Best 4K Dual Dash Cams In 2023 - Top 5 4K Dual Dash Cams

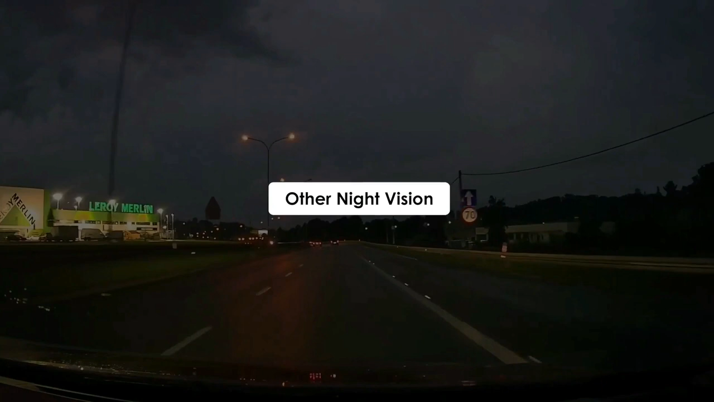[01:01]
The hidden camera is mounted behind the rearview mirror and goes virtually unnoticed for optimal field of view and making safe driving.
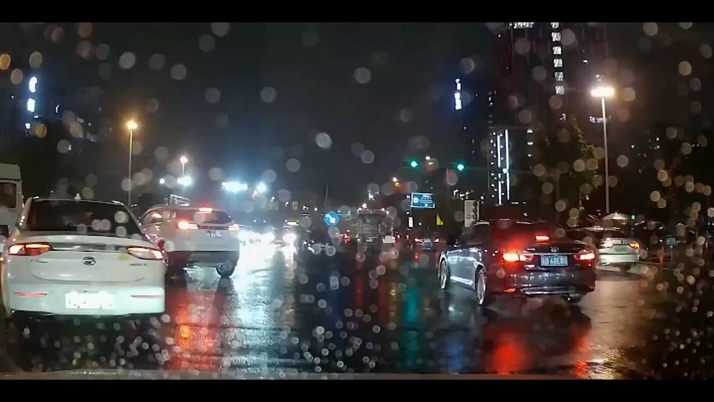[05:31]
Equipped with a high-resolution CMOS sensor and F1.8 wide aperture, the dash cam front and rear automatically balance the light and dark areas of the video in low-light
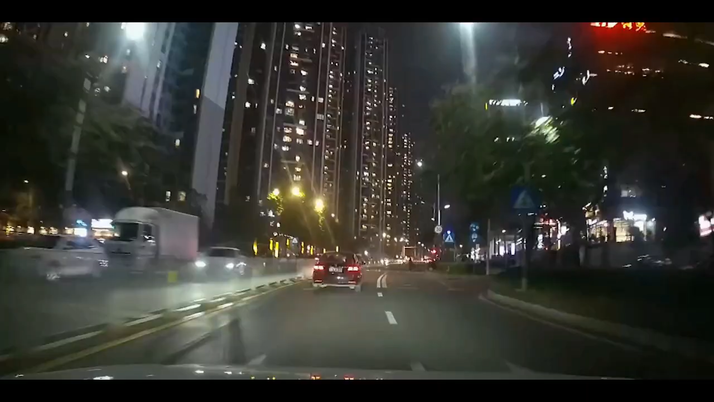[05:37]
conditions and prevents video overexposure while driving,
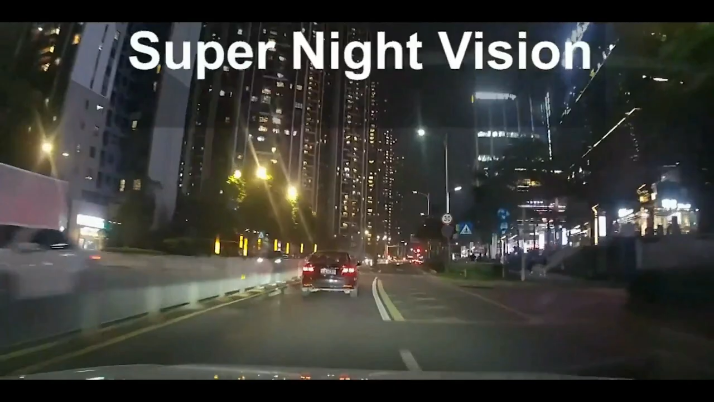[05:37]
which ensures flawless video footage even at night and on a rainy day.